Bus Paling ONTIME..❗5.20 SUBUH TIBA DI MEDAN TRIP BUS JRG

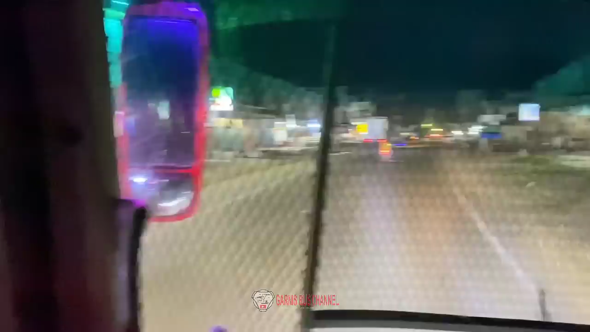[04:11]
Nah ini dari kejauhan sepertinya ada bus juga ya di depan. Dan tadi kita dapat info dari Bang Revan, katanya ada 2 unit HI di depan.
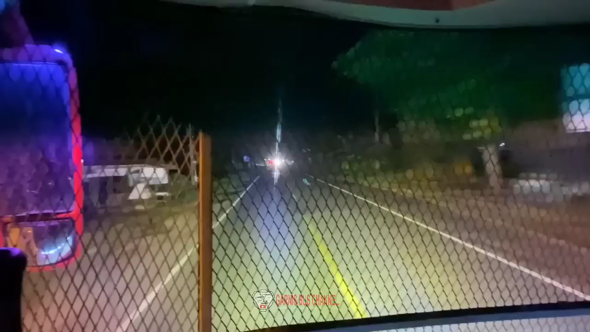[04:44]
HI Avante dan HI Jet Bus 3 ya. Nah benar, rupanya di depan ada HI Jet Bus 3. Ini juga pemain Takengon Medan.
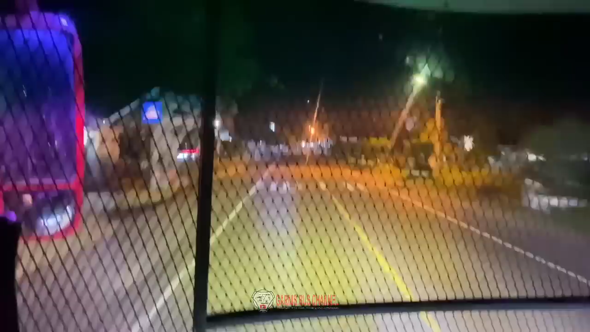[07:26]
kita mulai tiba di Lok Sukun, teman-teman. Dan ini kita tiba di Lok Sukun di jam 1 lewat 2 menit ya.
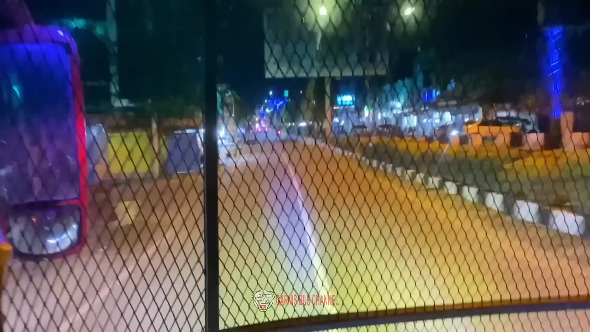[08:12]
Ini kita jumpa HI Tronton yang Avanti ya, pemain Takengon Medan juga. Ini HI-nya lagi menepi menaikkan penumpang.
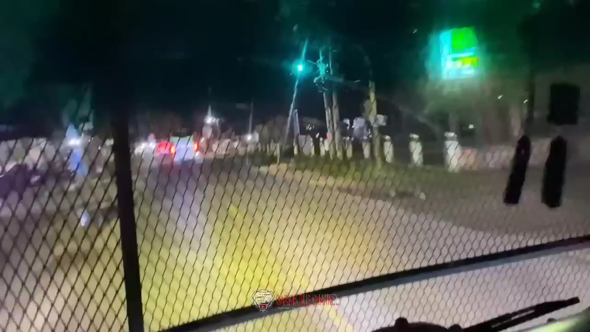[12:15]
Anugrah ini juga pemain Story dari Banda Aceh. Dan di depan ada Putra Pelangi, pemain Takengon Medan. Kita jumpa. Ini kita jumpa Kurnia 1836.